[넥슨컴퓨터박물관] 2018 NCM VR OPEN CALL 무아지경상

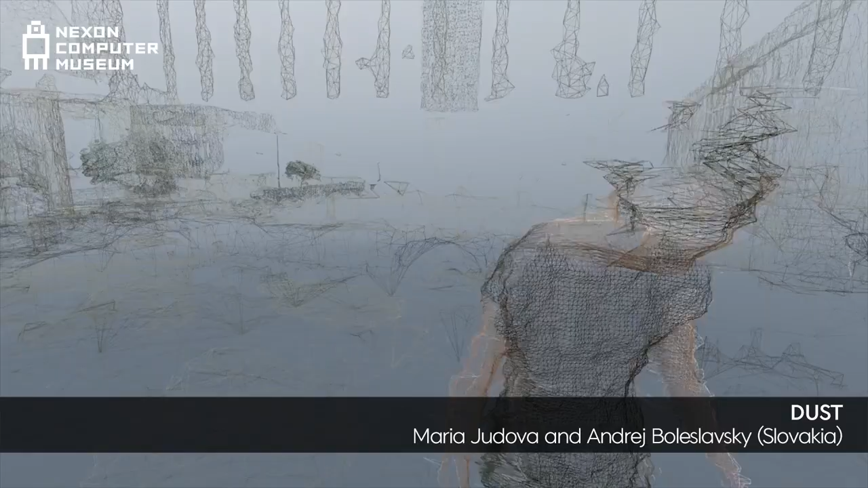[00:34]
We wanted the audience to feel like there are dust particles floating in the immediate presence of the dancers.